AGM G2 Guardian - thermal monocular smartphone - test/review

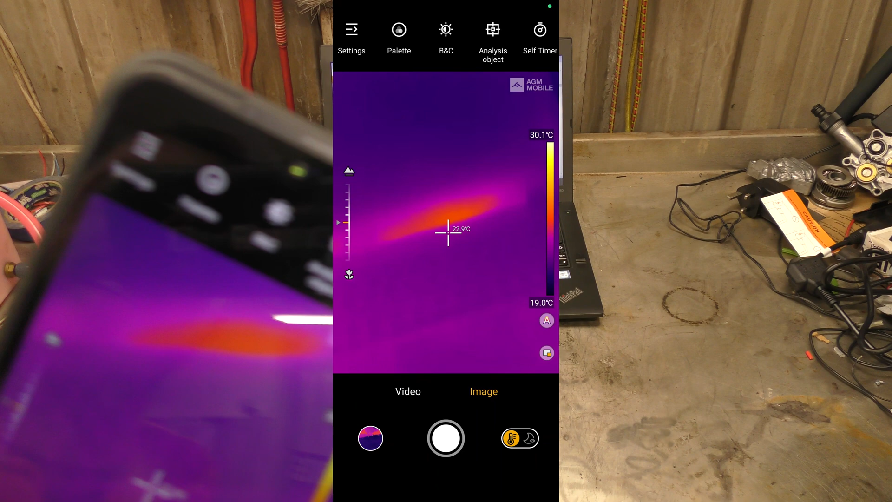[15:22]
On screen: scale top 30.1°C, scale bottom 19.0°C
because, animals and what not, people tend to be, far away,
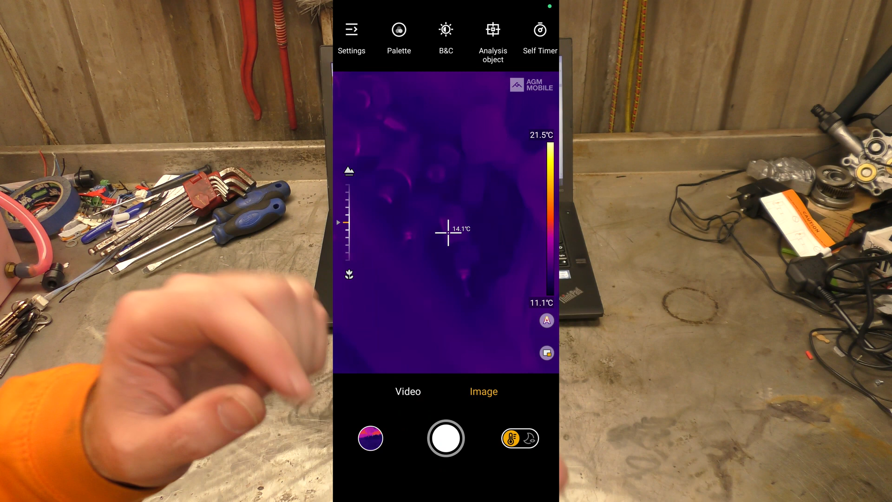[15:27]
On screen: spot 14.1°C, scale top 21.5°C, scale bottom 11.1°C
and it's nice to be able to focus on the far away, and the relatively close, I don't have turned this on its side,
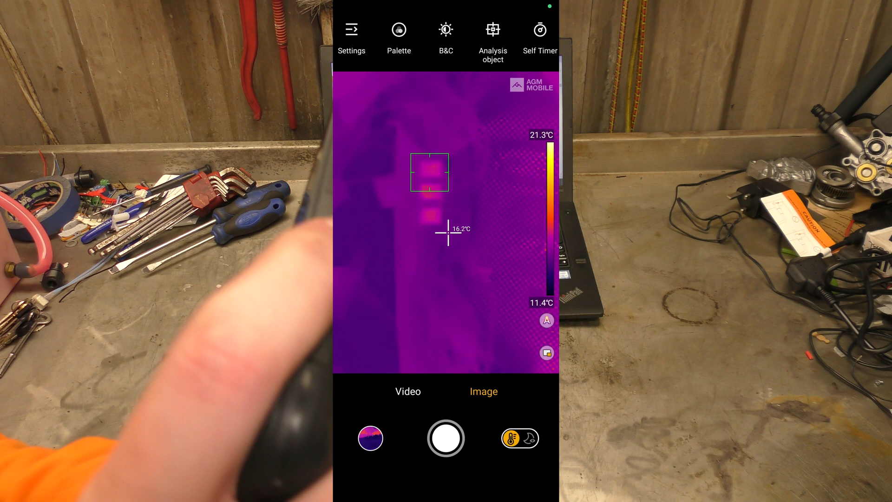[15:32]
On screen: spot 16.2°C, scale top 21.3°C, scale bottom 11.4°C
but it doesn't actually do on its side, but, I hope it shows up in the video, the,
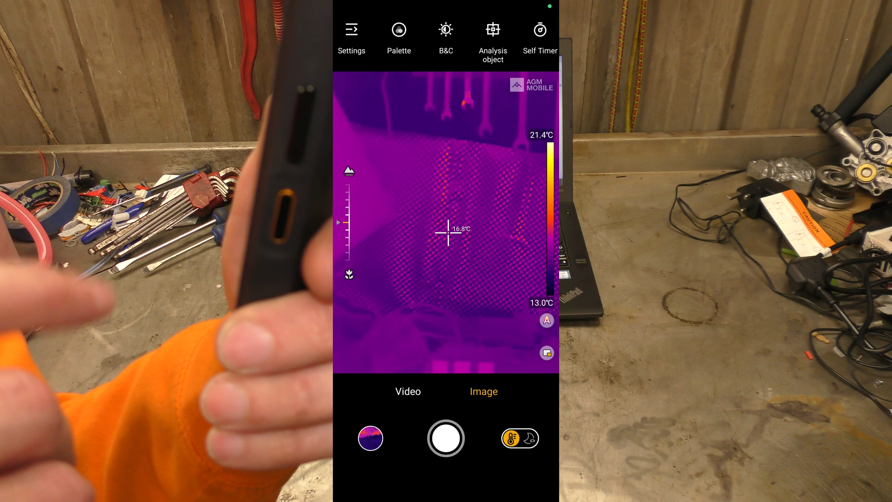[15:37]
On screen: scale top 21.4°C, scale bottom 13.0°C
resolution, of how nice these images, are, I mean there's, there's spanners,
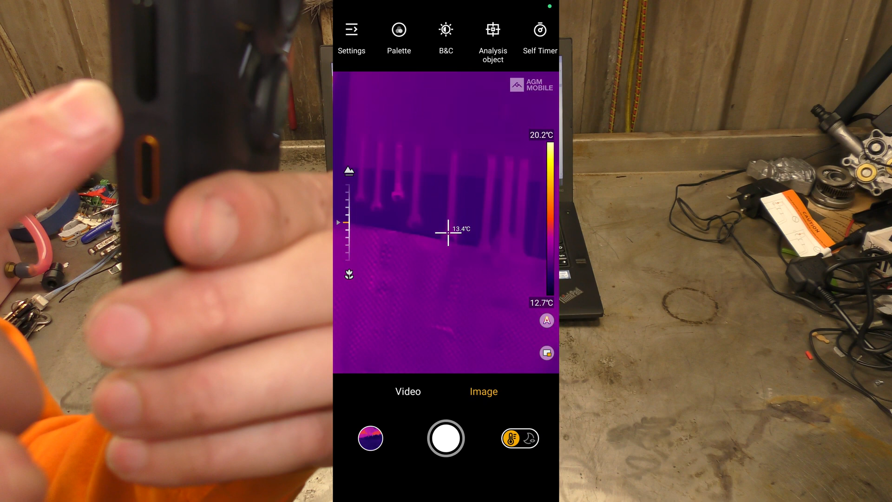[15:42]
On screen: scale top 20.2°C, scale bottom 12.7°C
and they're on the back wall of the workshop, and they're reflecting, my heat signature,
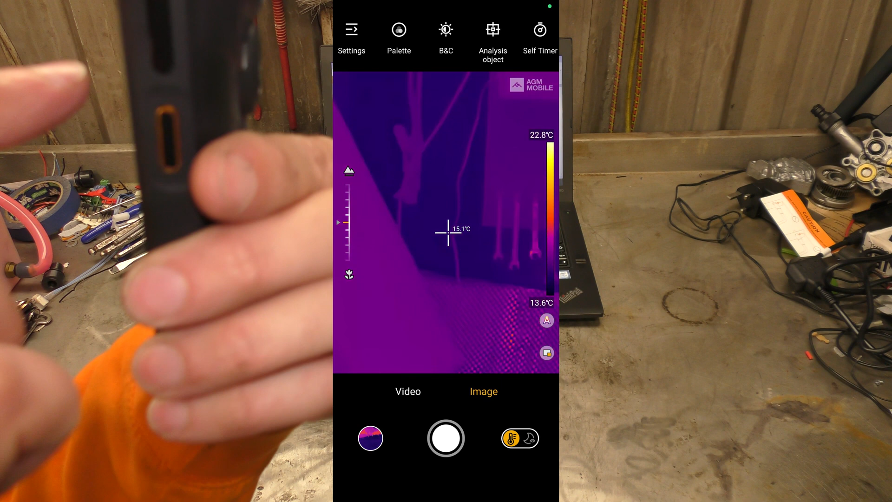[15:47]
On screen: scale top 22.8°C, scale bottom 13.6°C
is there actually anything hot in this, apart from, me and the laptop, it might just be me and the laptop,
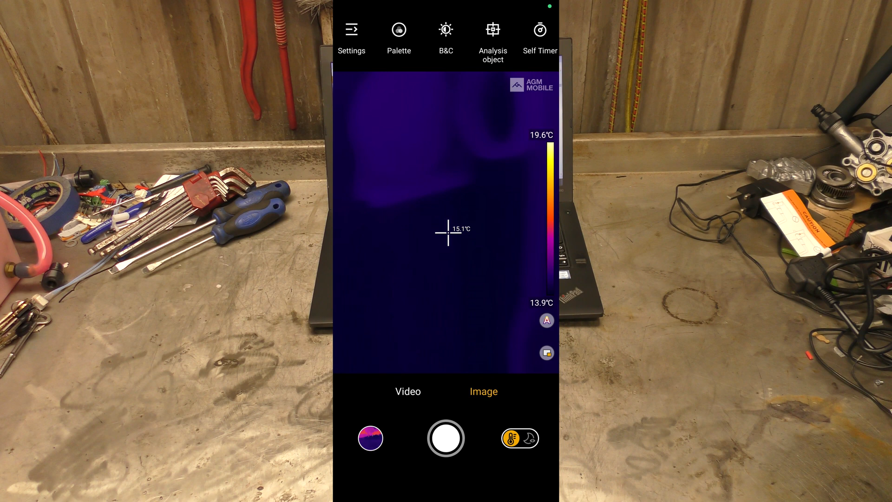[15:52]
On screen: spot 15.1°C, scale top 19.6°C, scale bottom 13.9°C
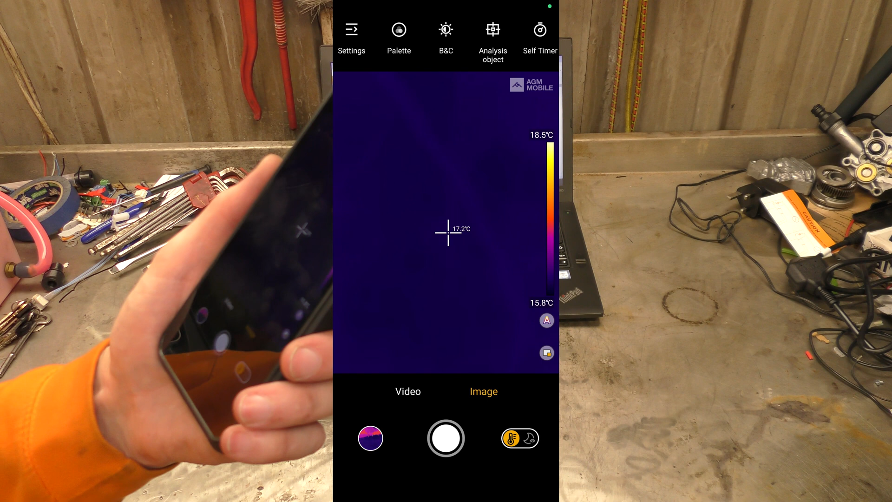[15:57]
On screen: scale top 18.5°C, scale bottom 15.8°C
and I'm going to have to say, and I'm going to apologise to EDM,
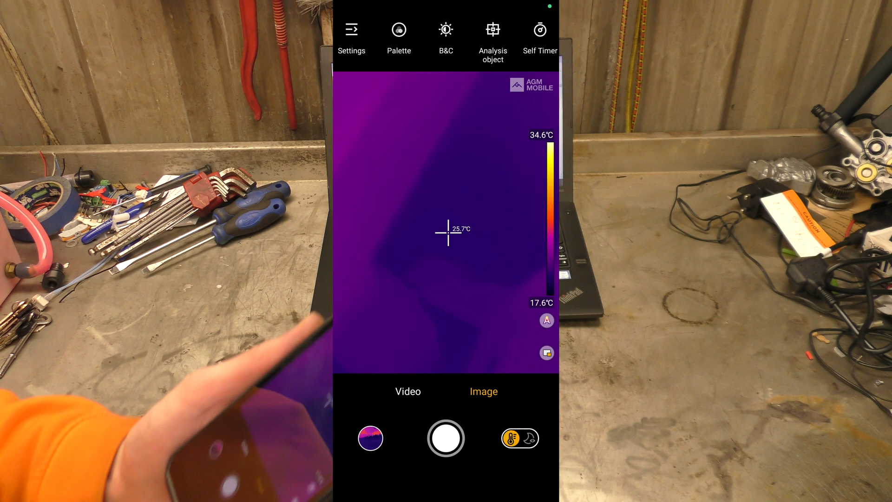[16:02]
On screen: spot 25.7°C, scale top 34.6°C, scale bottom 17.6°C
your, analysis mode, isn't as good,
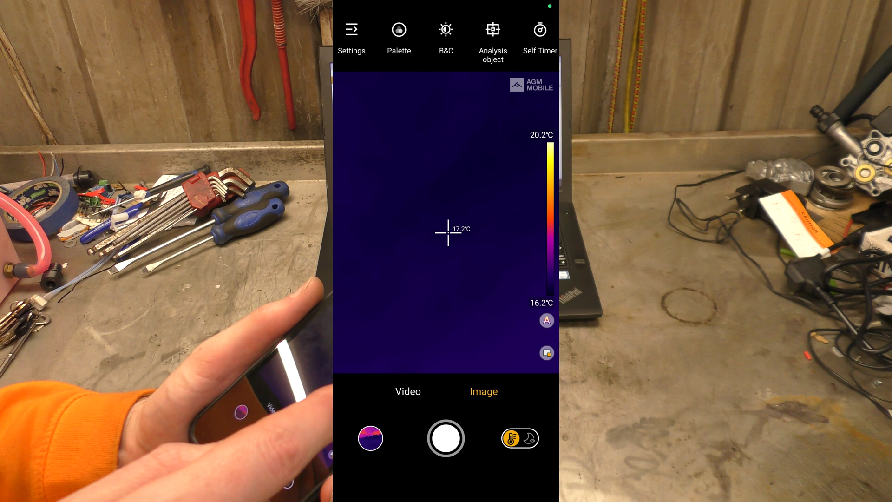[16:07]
On screen: spot 17.2°C, scale top 20.2°C, scale bottom 16.2°C
as the, everyone else's, thermal imaging mode, your, hunting, and what not,
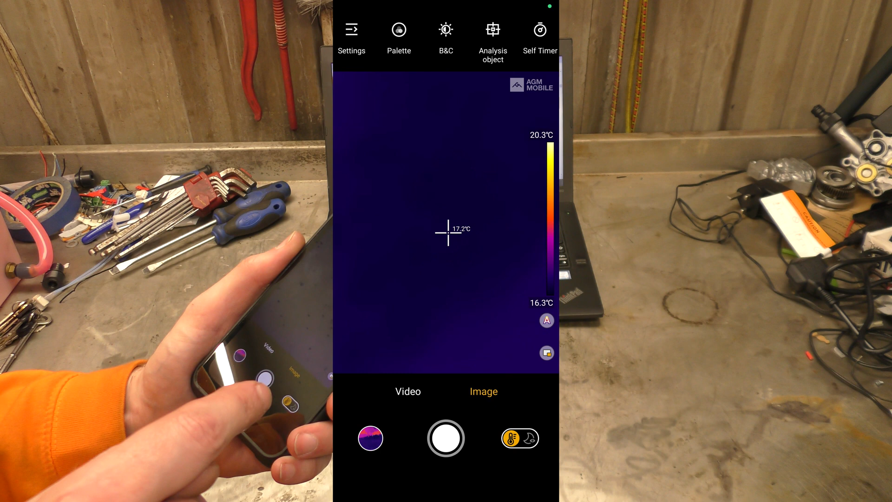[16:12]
On screen: spot 17.2°C, scale top 20.3°C, scale bottom 16.3°C
side of this, the app, that side, the night visiony, hunting side, that's,
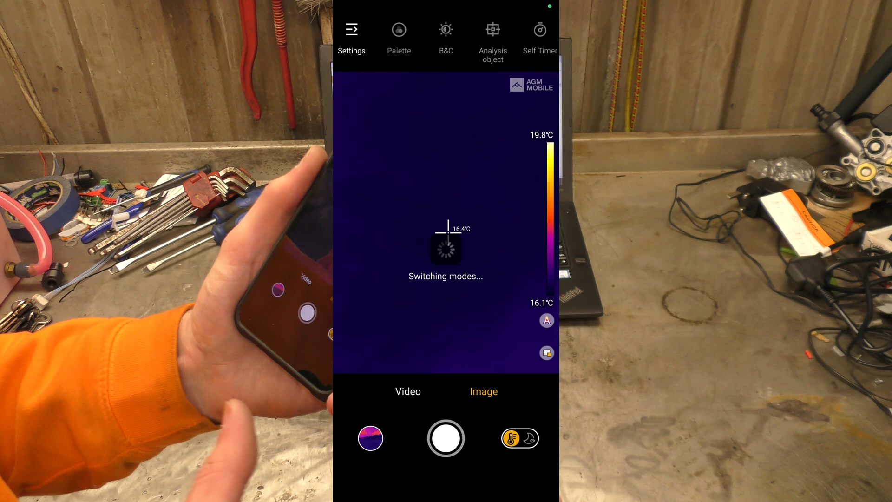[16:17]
On screen: scale top 19.8°C, scale bottom 16.1°C
that's great, that's absolutely fantastic, look, look at it doing, hunting, and look at my laptop,
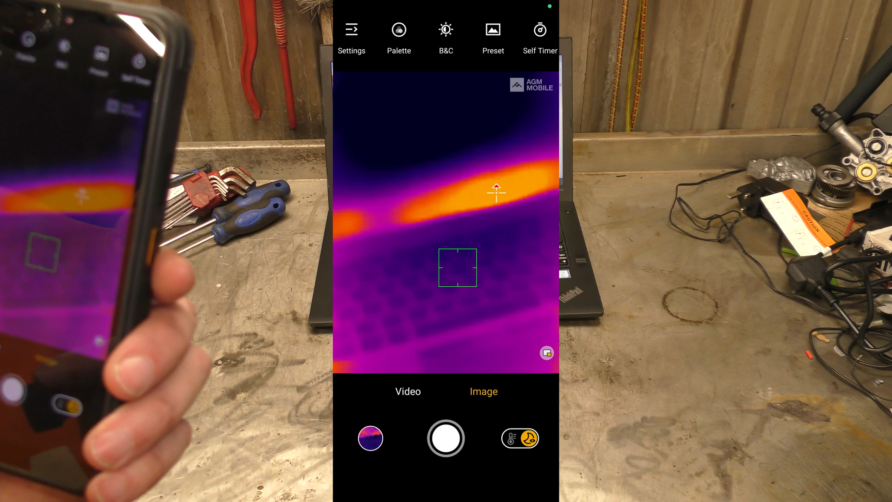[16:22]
and see the hot bits, and the, changing the, the level of the infraredness,
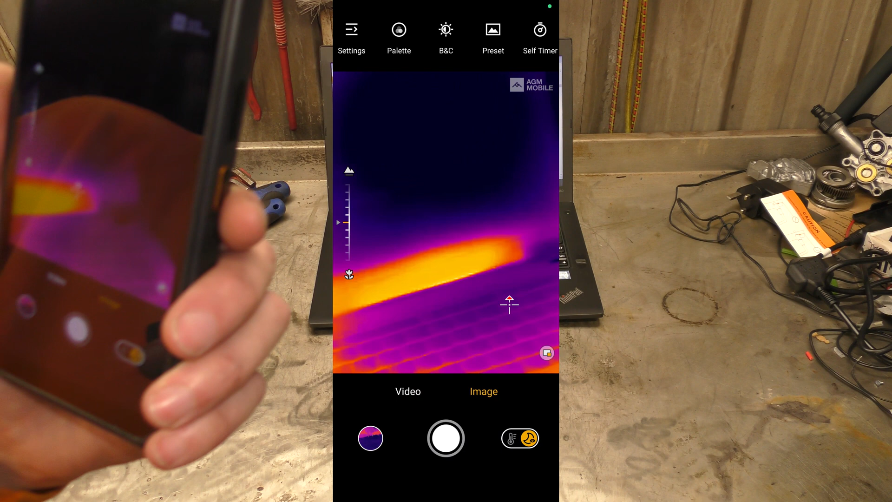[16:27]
but, in analysis mode, it needs more,
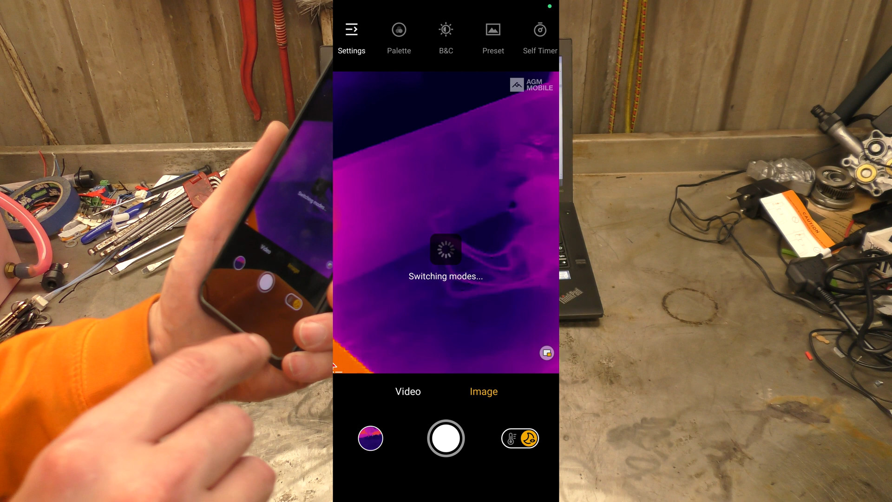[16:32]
I don't know if it's control,
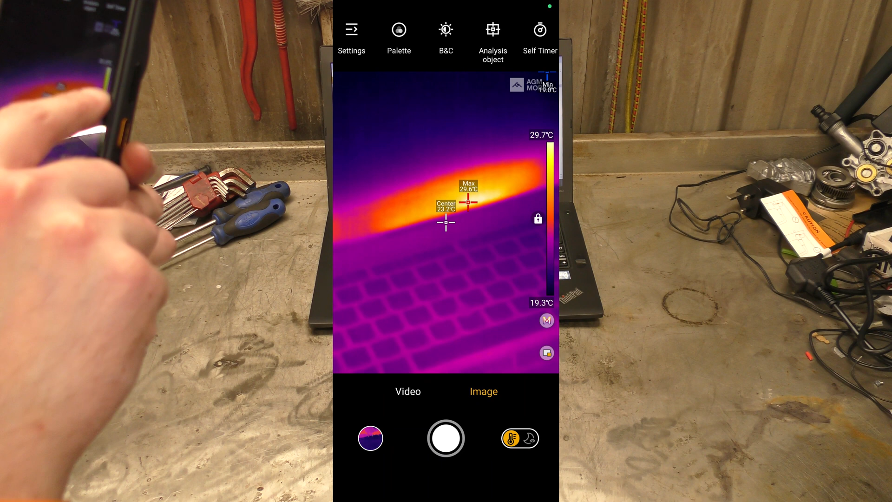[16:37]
On screen: scale top 29.7°C, scale bottom 19.3°C
I want to see more of the hot and the cold, together, and not be quite so, blown out,
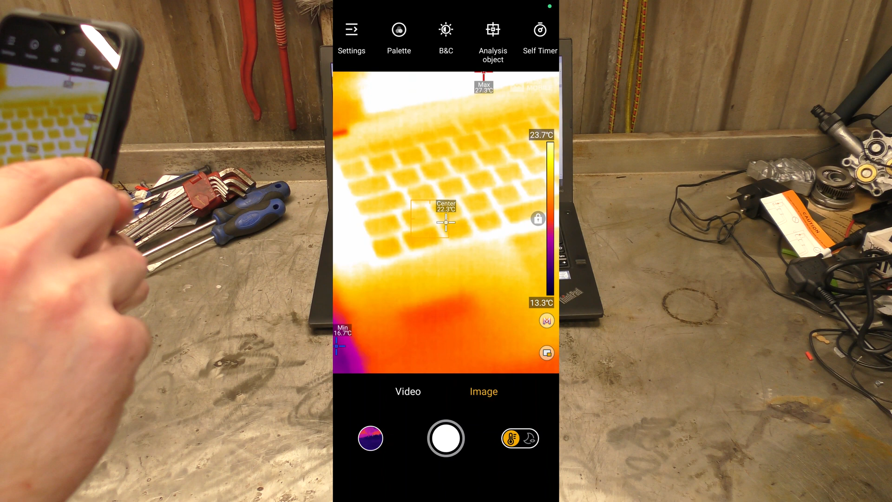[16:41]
On screen: scale top 23.7°C
or do a, better job of, adjusting the high and the low,
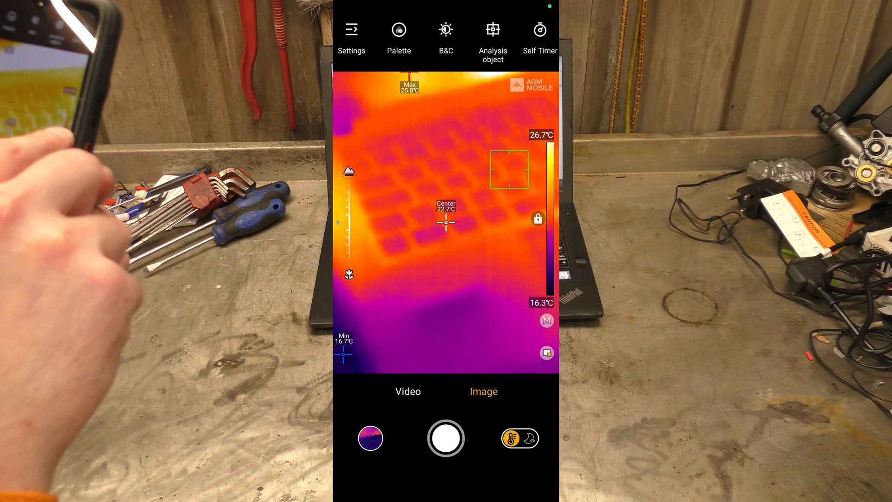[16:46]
On screen: scale top 26.7°C, scale bottom 16.3°C
it needs to be more automatic, I feel like there's a lot of fiddling, I can do,